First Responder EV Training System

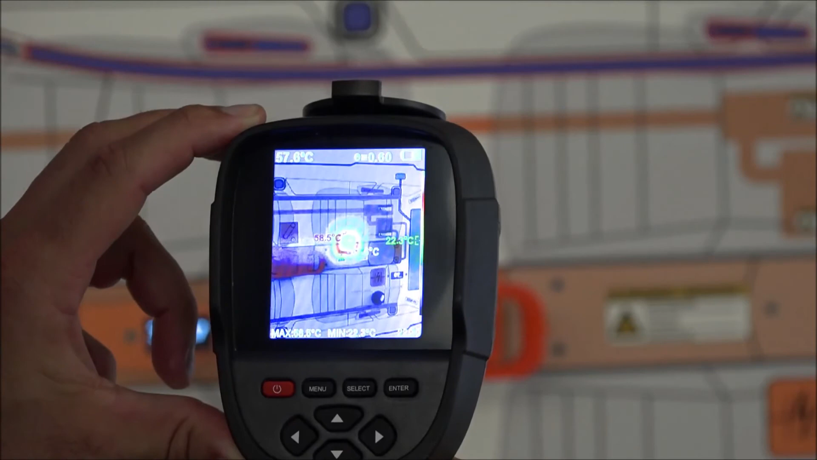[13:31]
hot spot and this is a clear incidence here that something goes
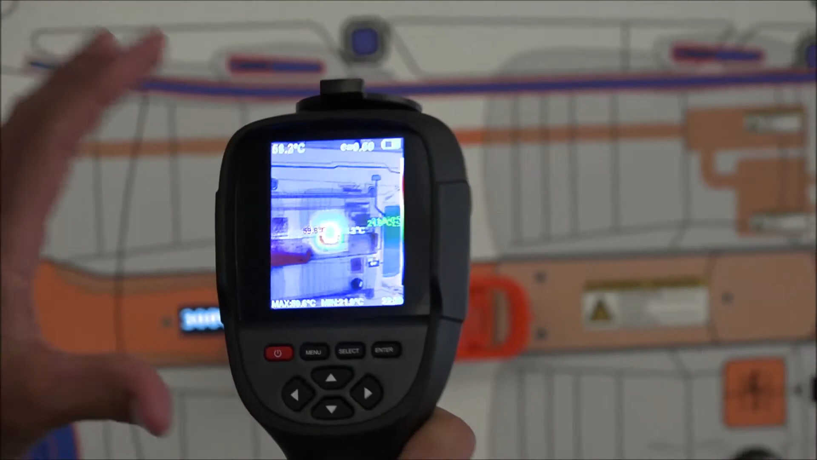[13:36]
wrong with a cell inside the high voltage battery so this cell heats up and when